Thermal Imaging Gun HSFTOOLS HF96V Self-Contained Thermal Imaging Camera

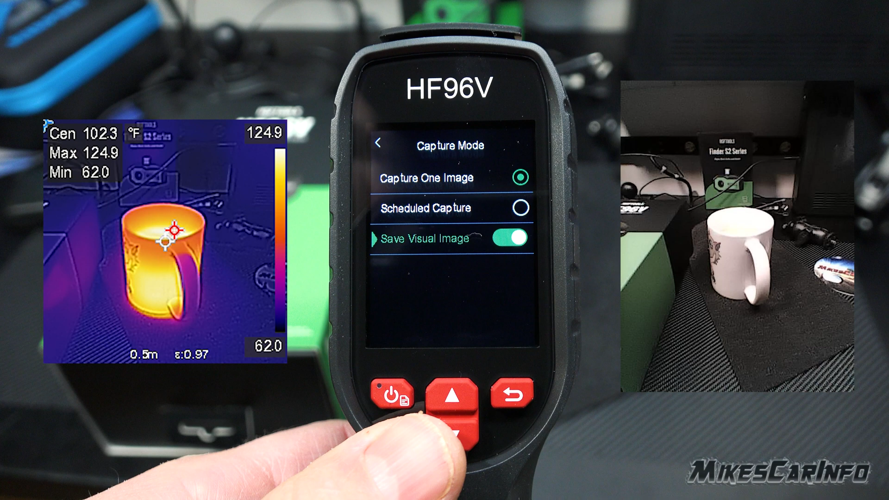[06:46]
On screen: spot 102.3°F, max 124.9°F, min 62.0°F, scale top 124.9°F, scale bottom 62.0°F
So yeah, that's kind of a rundown of the basic features here and how you use it.
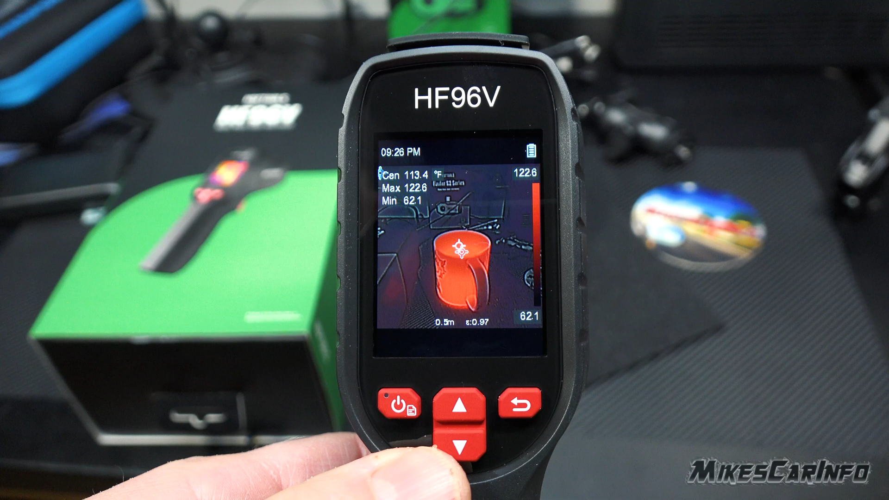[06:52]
On screen: max 122.6°F, min 62.1°F
It's fairly simple the battery lasts a long time you just charge it up here at the top and
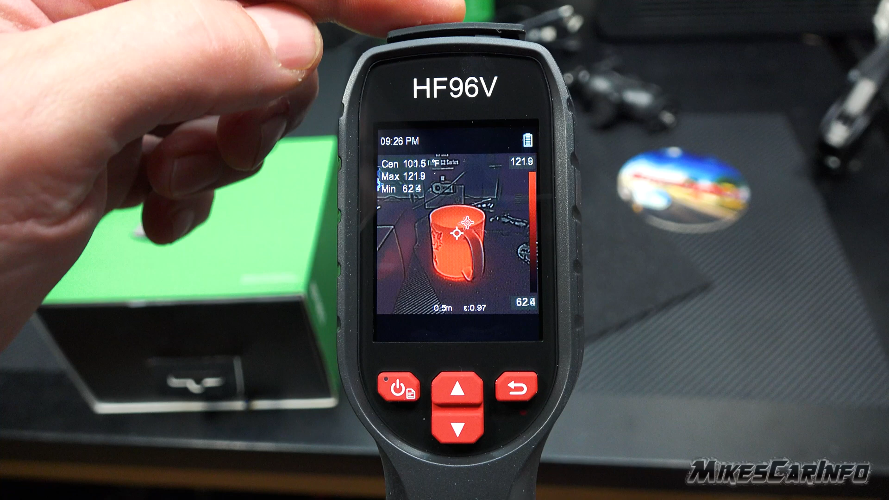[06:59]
Taking pictures you just simply pull on the trigger and it takes the picture when you release it
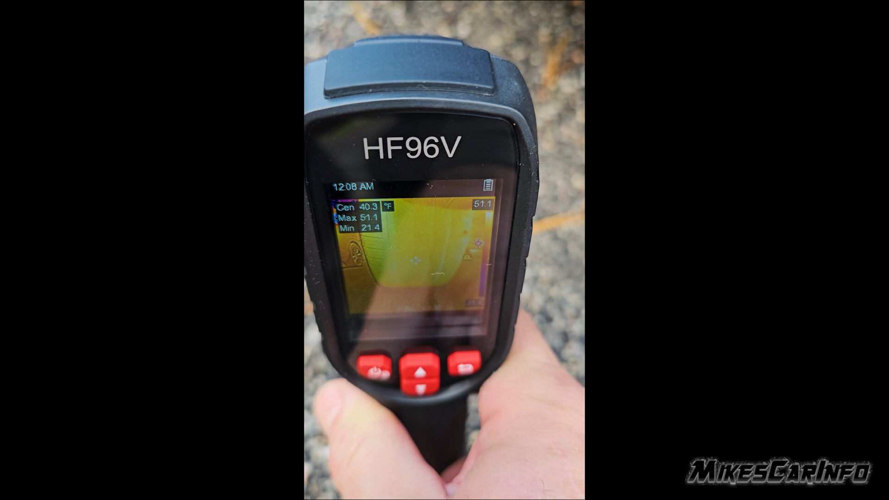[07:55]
On screen: spot 40.3°F, max 51.1°F, min 21.4°F
or a You know if you're driving on a highway at high speeds and then you stop And you check your tires,
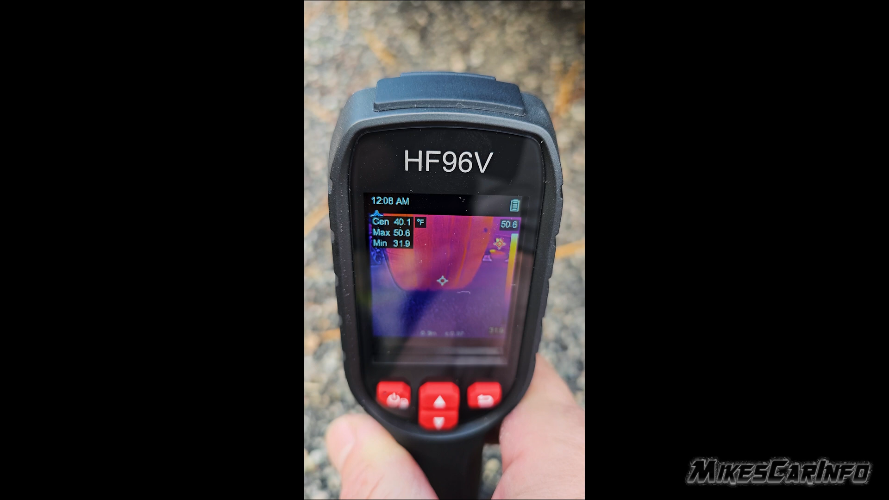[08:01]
so if you have the inner or the outer tire is a little bit hotter
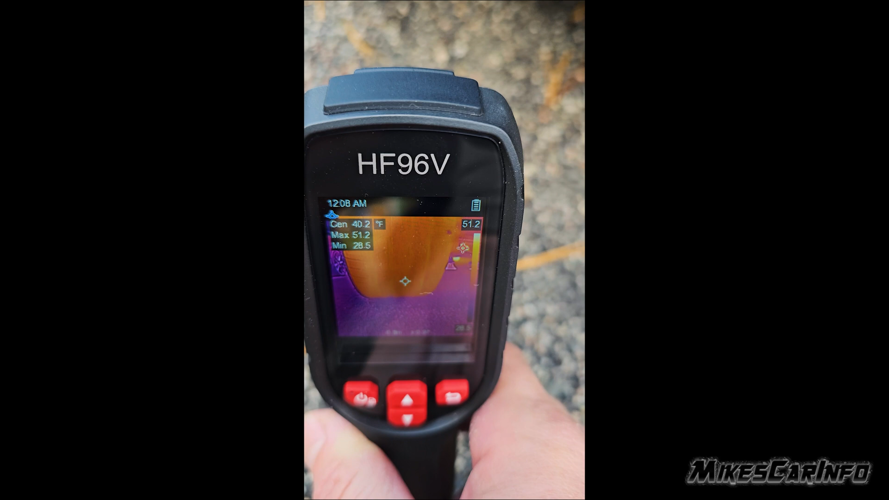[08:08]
On screen: max 51.2°F
Than the rest of the tire then it might be wearing unevenly You
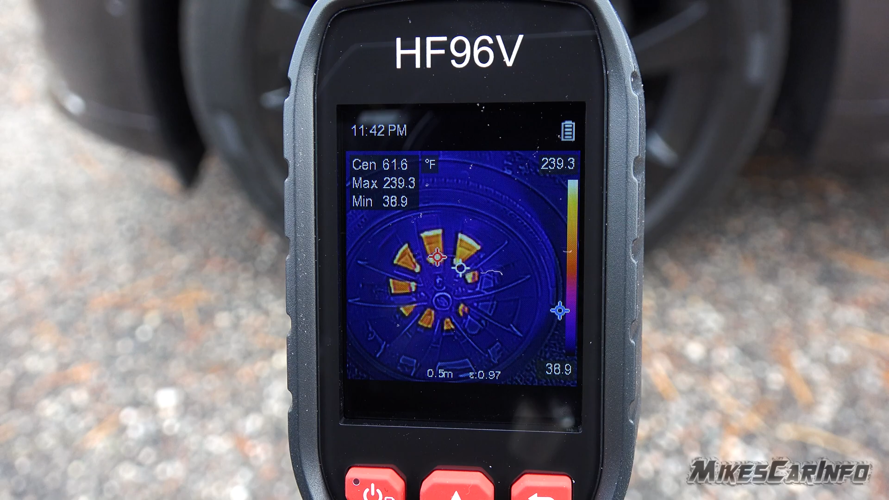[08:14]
On screen: spot 61.6°F, max 239.3°F, min 38.9°F, scale top 239.3°F, scale bottom 38.9°F
if you can see past the wheel some vehicles have You know the wheel enclosed,
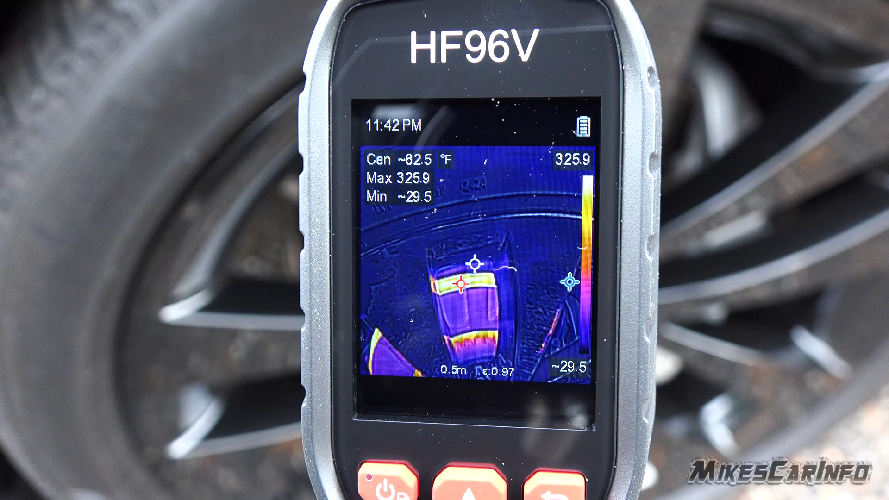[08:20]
but if you can actually see the brake rotors and the brake calipers you can get a A somewhat of a idea of whether one is hotter than the other Or if there's a spots on the brake rotors that are hotter they like the outer portion of the inner portion
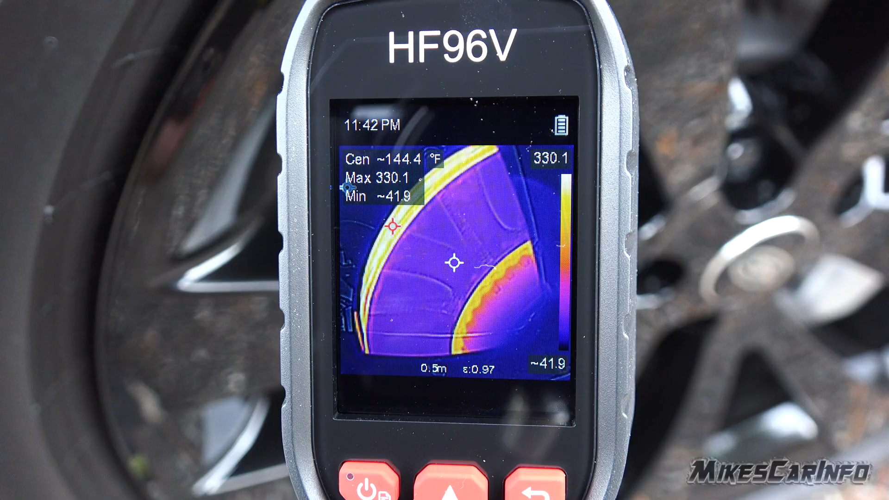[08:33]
On screen: max 330.1°F, scale top 330.1°F
That could be a sign of uneven wear.
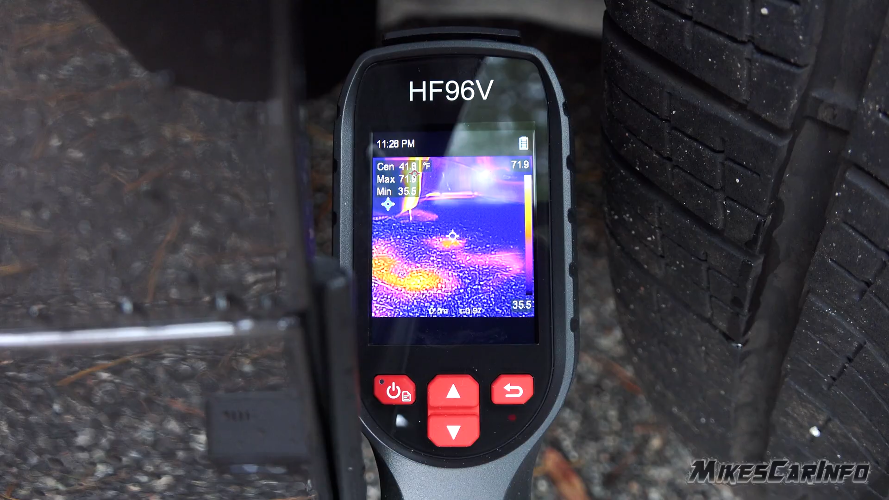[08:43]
And also you can also locate leaks. So let's say there is a some kind of leak going on Uh under the vehicle or
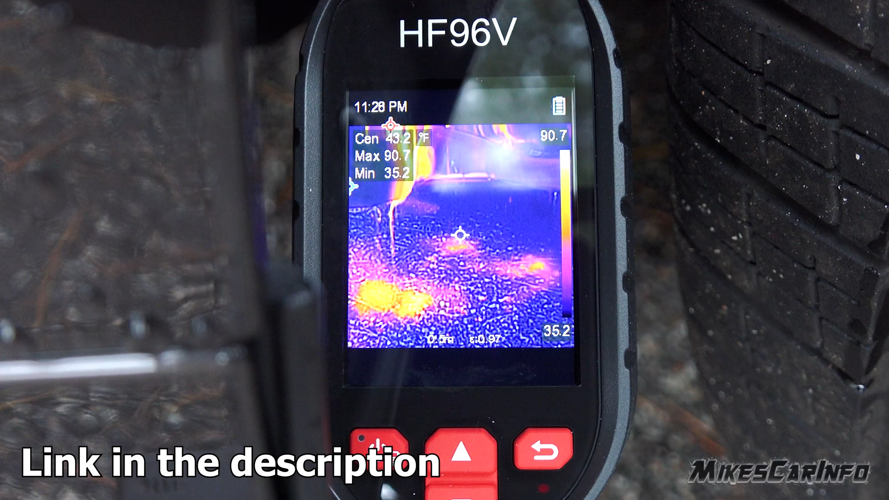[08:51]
On screen: spot 43.2°F
or whatever you can look around with the imaging gun and see if there's any spots where? Either you know some kind of hot liquid is coming out or something like that you can actually see Precisely where that if that hot liquid is dripping out
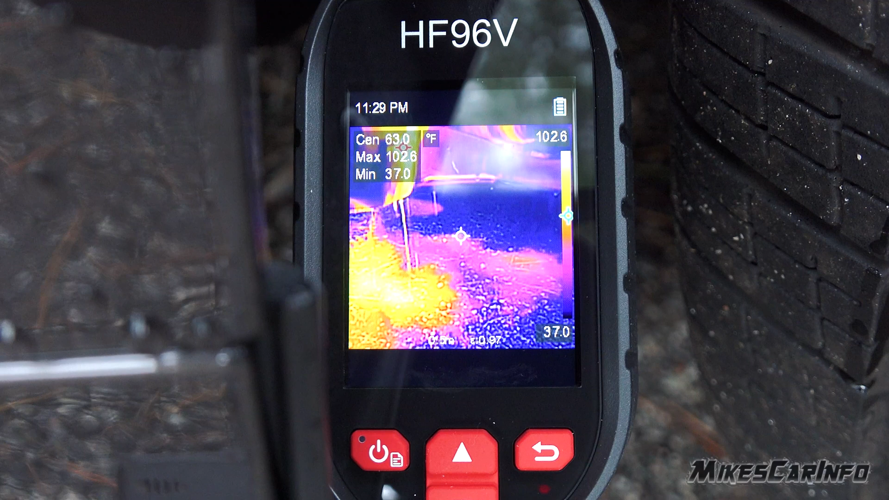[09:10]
On screen: spot 63.0°F, max 102.6°F, min 37.0°F
Now it's from the air conditioning then it's going to be like cold liquid right, but then you're going to get an idea that it's not a problem Also the fuse box.
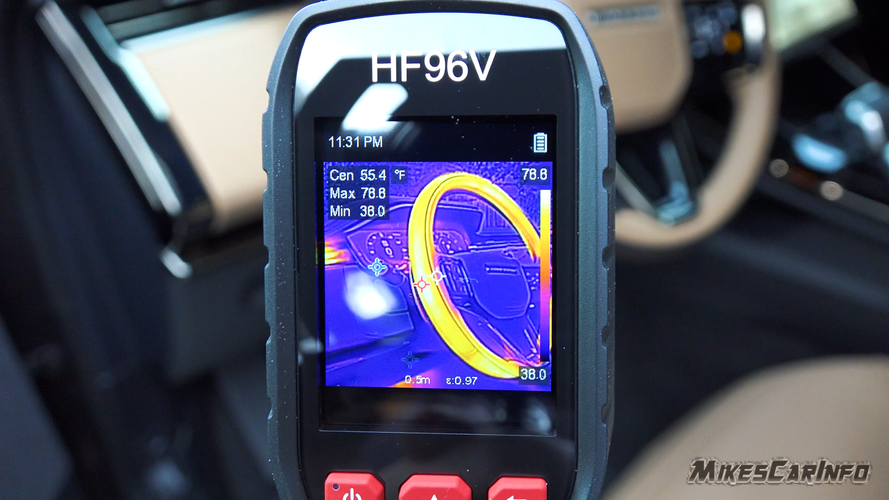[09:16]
On screen: spot 55.4°F, max 78.8°F, min 38.0°F, scale top 78.8°F, scale bottom 38.0°F
So let's say you you just aim the gun at the fuse box and then you can see if there's any particular fuses That are getting hotter than others, especially if you have a problem, you know And you're trying to locate and diagnose a problem with the electrical thing.
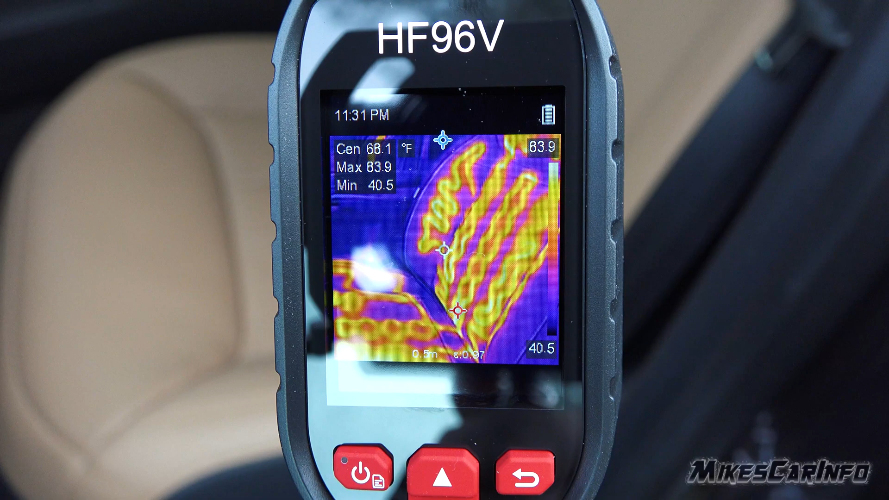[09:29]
On screen: max 83.9°F, min 40.5°F
You could look at the The the harness
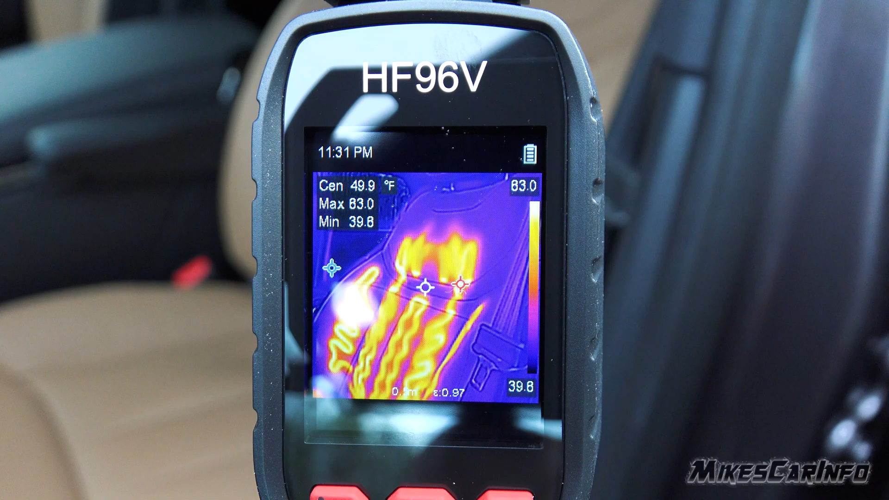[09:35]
On screen: spot 49.9°F, max 83.0°F, min 39.8°F, scale top 83.0°F, scale bottom 39.8°F
The fuse box Stuff like that you can also kind of check out heated seats See if any elements have have
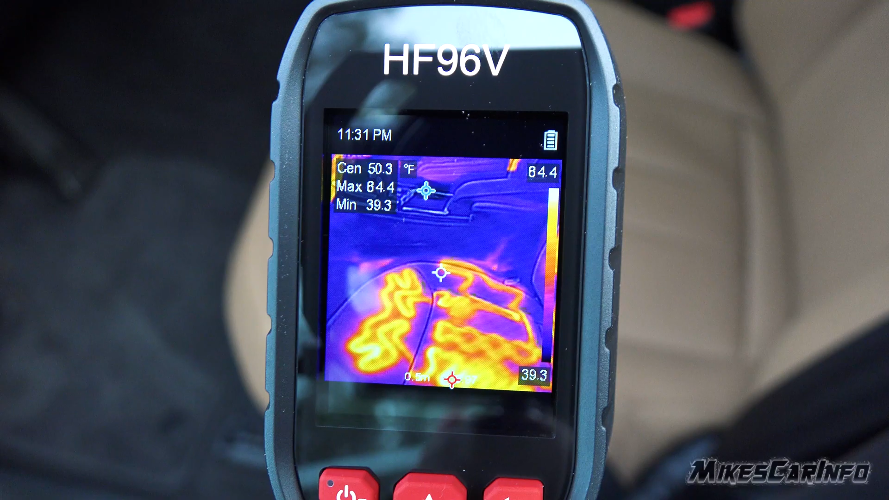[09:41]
On screen: spot 50.3°F
stopped working if it's uneven if it's not symmetrical design Heated steering wheel, uh,
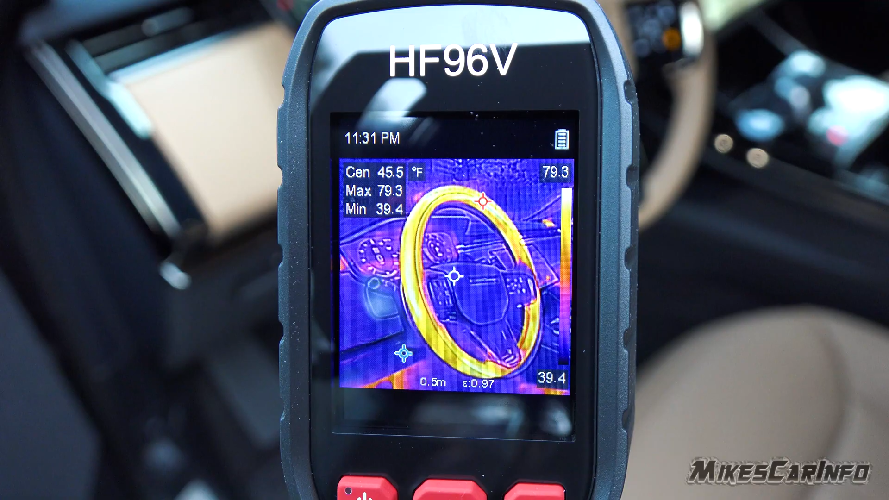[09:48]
On screen: max 79.3°F, min 39.4°F
you can also check out the climate control See if there's any vents working Not working or something like that,